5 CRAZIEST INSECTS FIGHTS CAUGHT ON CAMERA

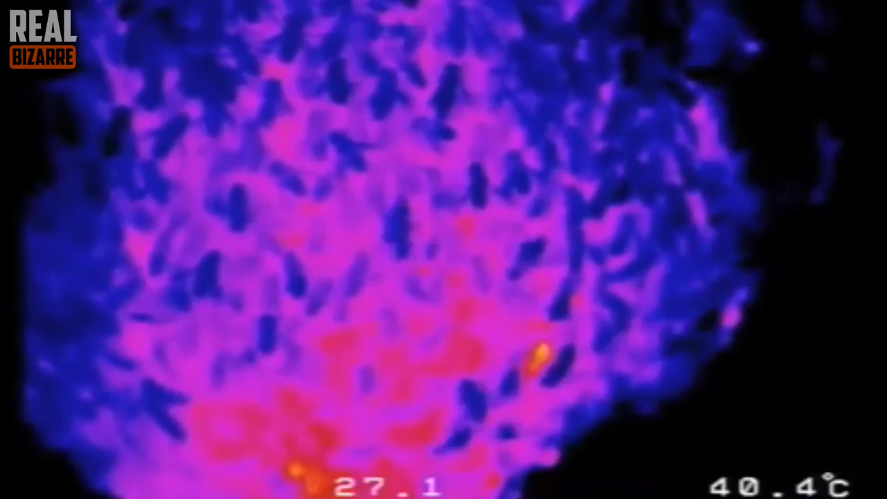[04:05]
The vibration inside the sphere creates high temperature that could be almost 50 degrees. It's that heat that kills the hornet!